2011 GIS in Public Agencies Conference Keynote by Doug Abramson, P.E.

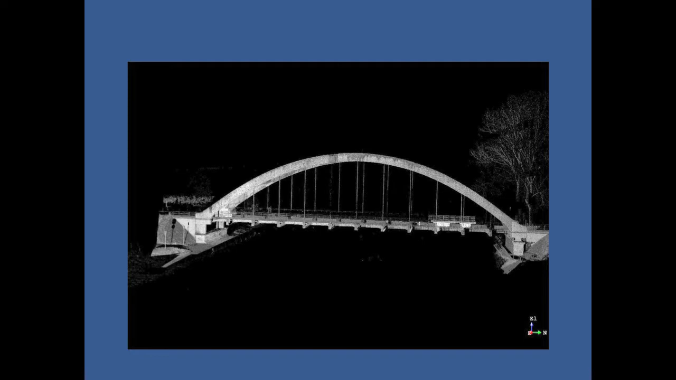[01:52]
which is all the points that were returned in XYZ position in a computer system that's able to look at the incredible detail that you can get out of a point cloud.
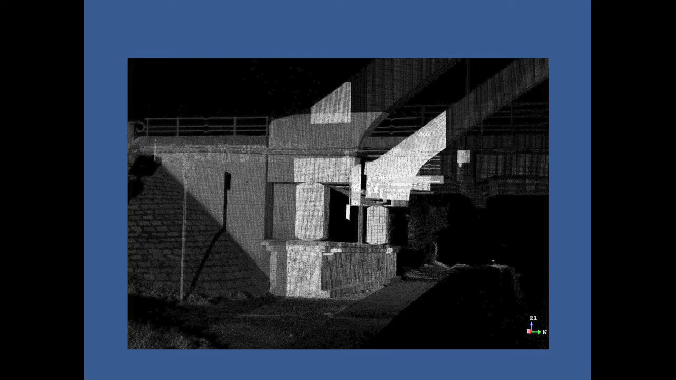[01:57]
All of these points are geo-referenced, spatially referenced.
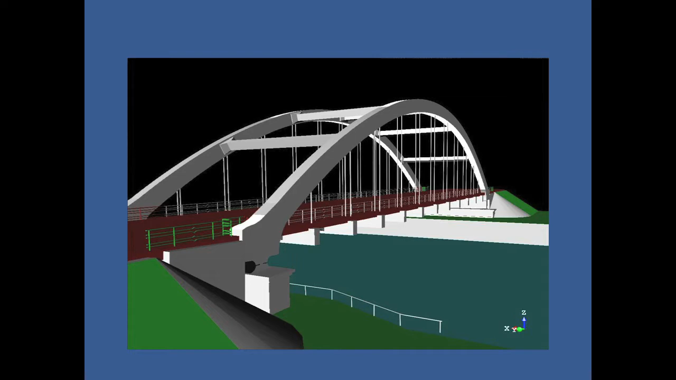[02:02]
You can use them to turn into a solid model of your bridge. It also can be used for historic building preservations.
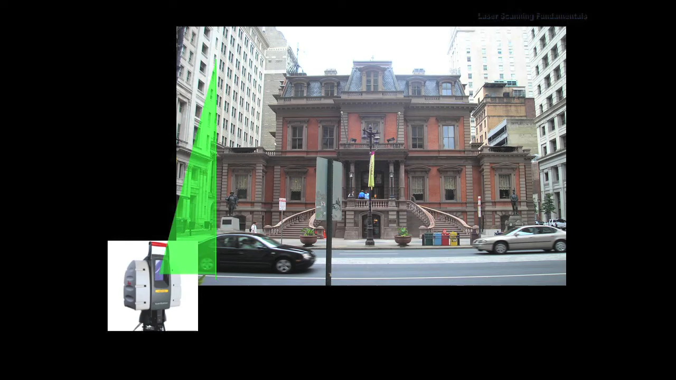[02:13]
You set up your scanner and you scan the bridge 5,000 points per second as it goes up and down and up and down and up and down and lo and behold, you build yourself a nice model
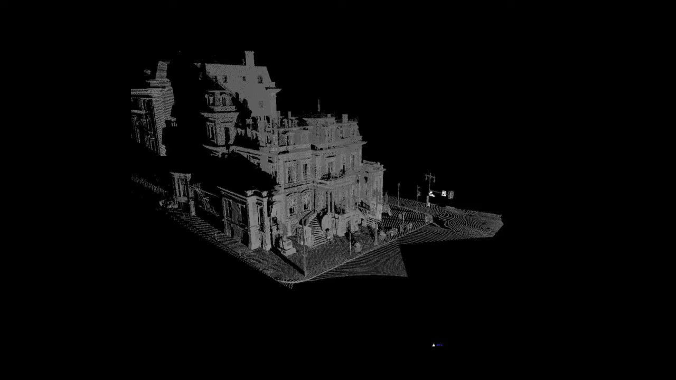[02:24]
of the building. It's a little dark, I apologize for that.
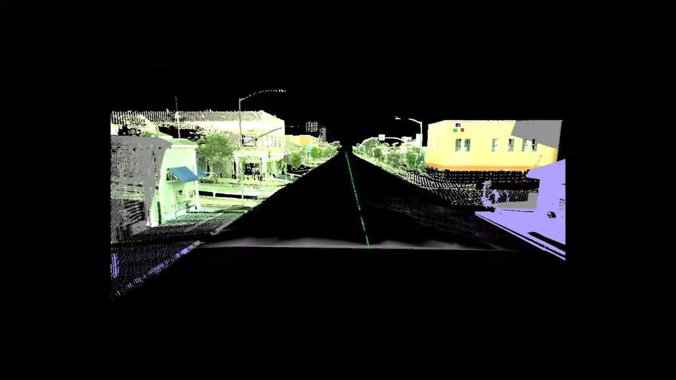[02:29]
Here's a video. Because it's geo-referenced, you can actually fly through these kind of things.
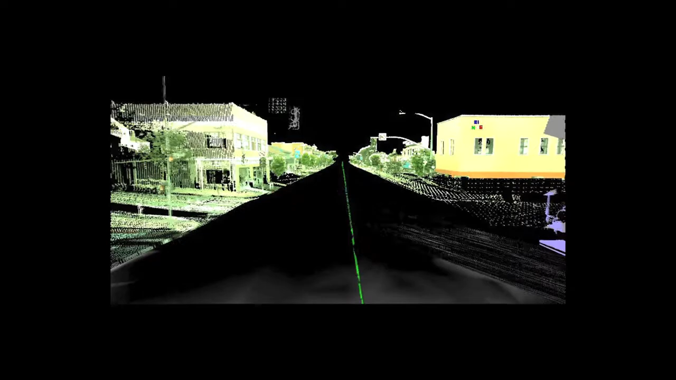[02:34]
So we were doing a streetscape improvement project for Monterey, California.
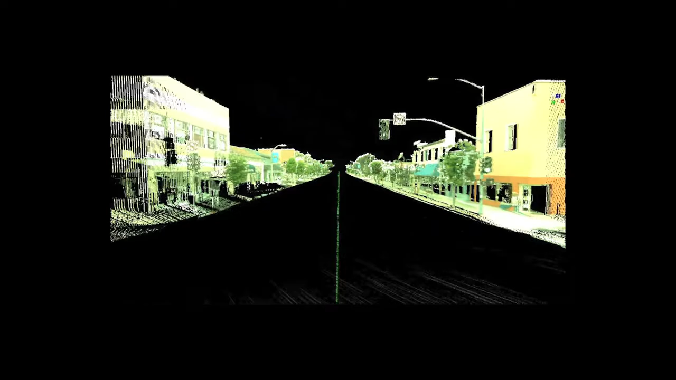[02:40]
Now, in processing these point clouds, you use some algorithms to take out things you don't want.
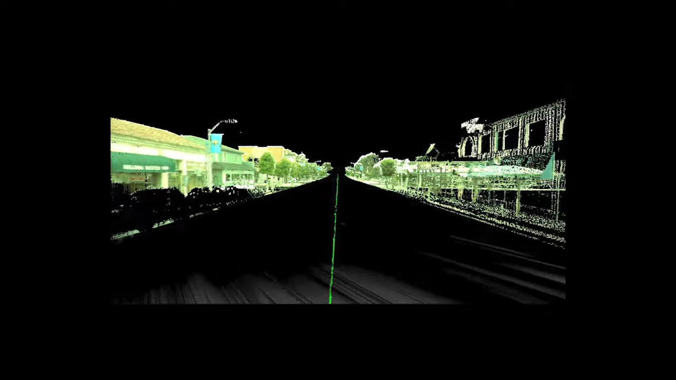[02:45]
Like, there were cars in that street,
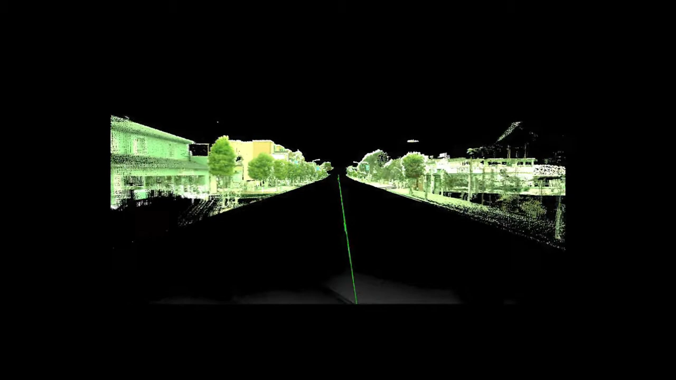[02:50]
but we weren't interested in the elevation of the street for this analysis. It was all about the sidewalk and behind the sidewalk. So we just eliminated all the points in the street. That's why it's black.
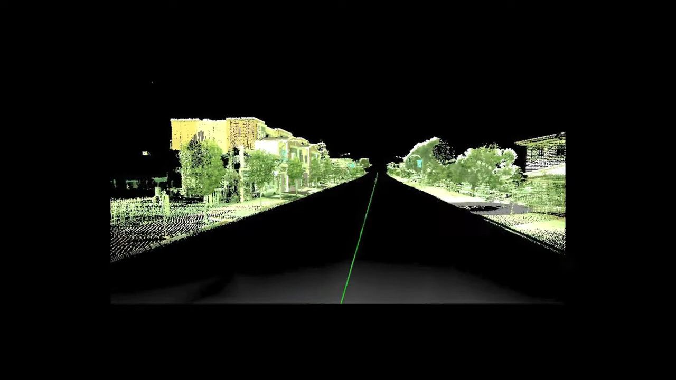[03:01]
And likewise, parked cars and people on the sidewalks.
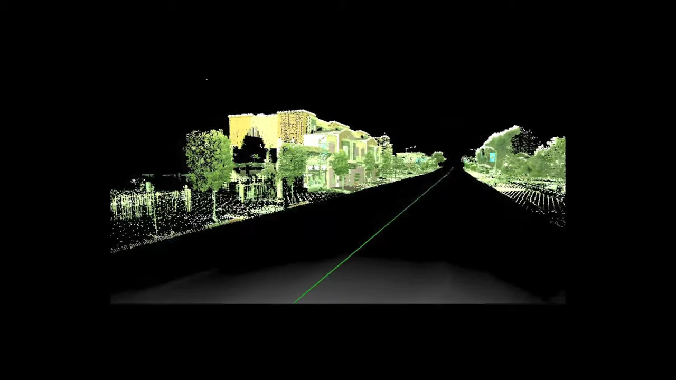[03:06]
Every once in a while, you'll see a person off in the distance that'll show up.
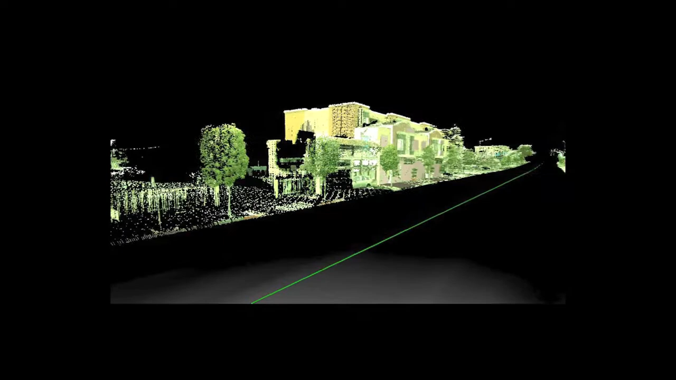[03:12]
If you're ever in a room where one of these laser scanners is used as a demo, you actually see the people and their faces sitting wherever they are whenever the scanner went across.
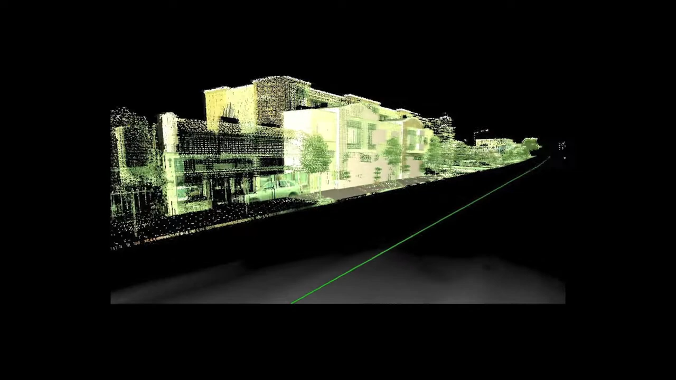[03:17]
But you can see the car plastered against the wall there.
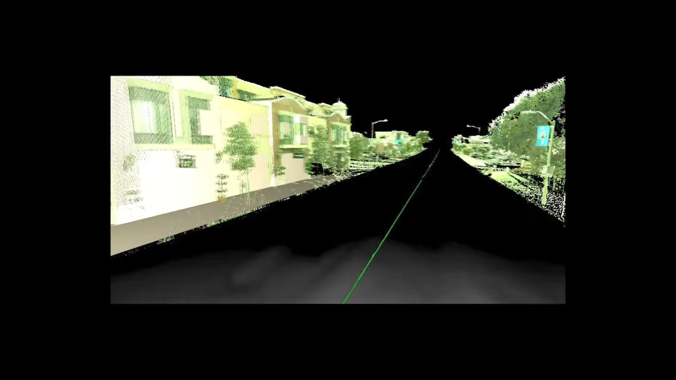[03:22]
That's sort of an anomaly because we eliminated the points,
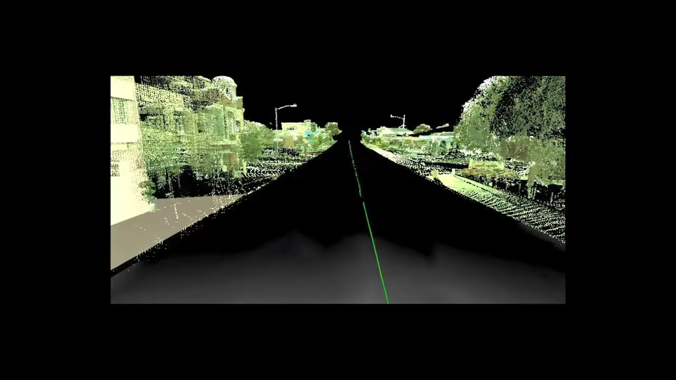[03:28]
but the color of reflection was still associated with that.
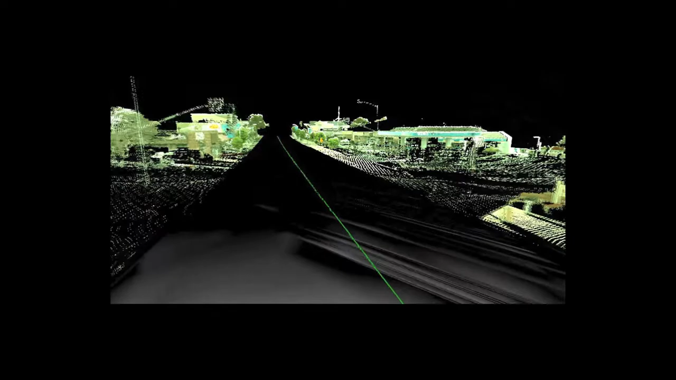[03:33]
The model put it on the face of the wall as opposed to where the car really was.
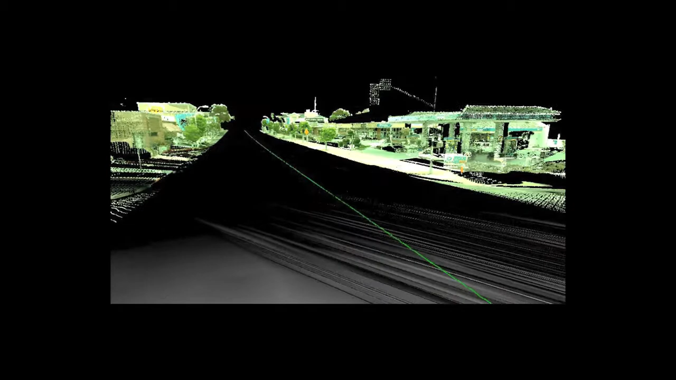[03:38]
So you have some things that don't quite look right. You've got to understand what you're looking at.
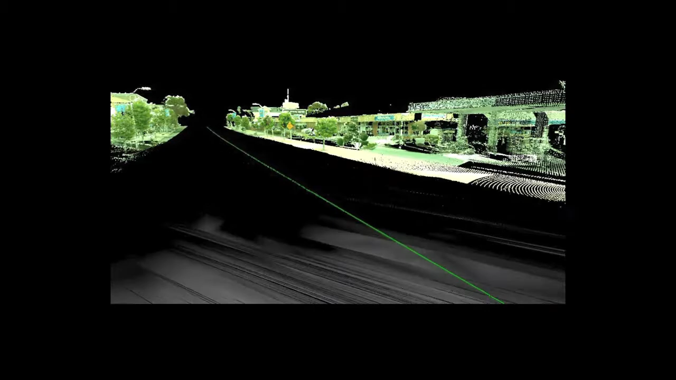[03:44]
Here's a gas station on the right with cars sitting in there that weren't eliminated.
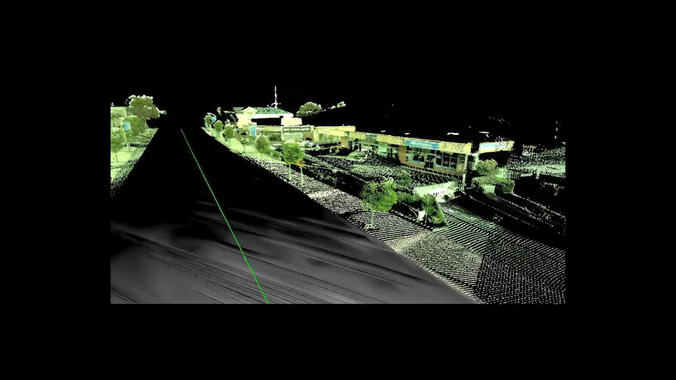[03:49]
But every one of these points,